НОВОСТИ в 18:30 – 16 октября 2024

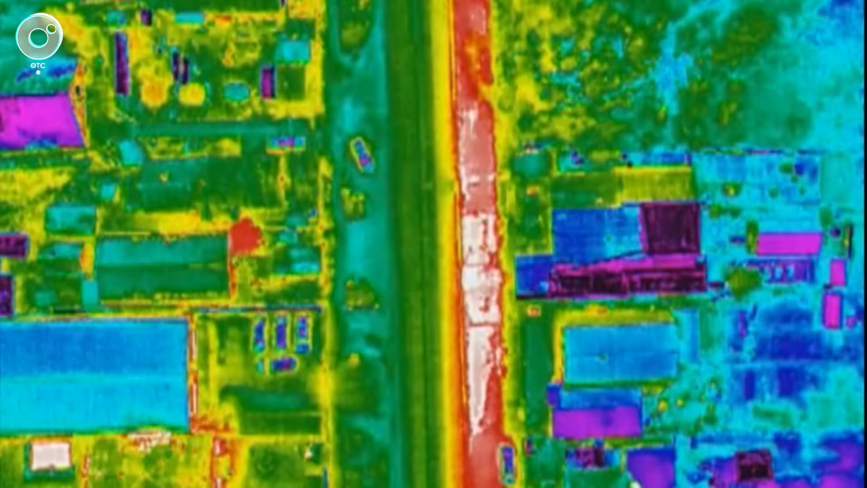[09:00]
Прибор может фиксировать контраст температур и тем самым обнаруживать дефекты на подземных коммуникациях,